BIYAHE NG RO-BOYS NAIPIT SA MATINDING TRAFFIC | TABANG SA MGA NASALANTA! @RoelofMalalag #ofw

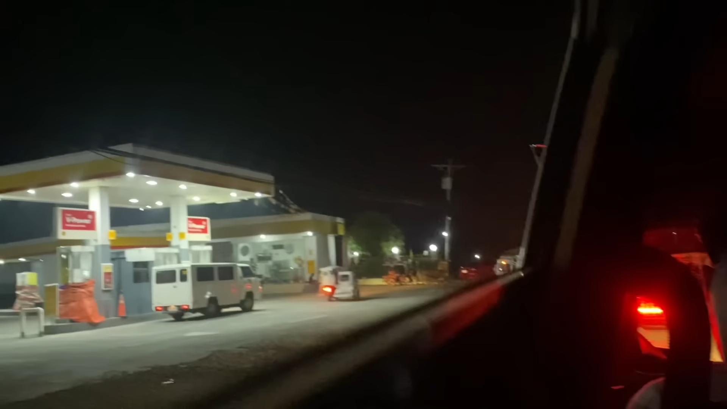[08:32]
Grabe mga kalinga po. Hindi ko alam kung saan parte na to. Pero grabe at hila.
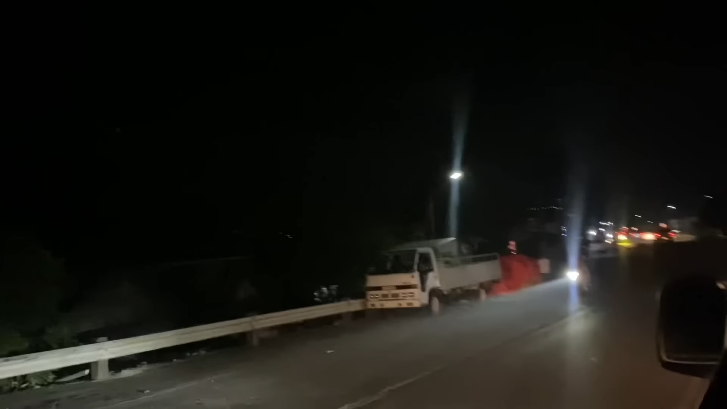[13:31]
Aw, helicopter. Lira. Ya, anak pin. Halo, truk. Wah.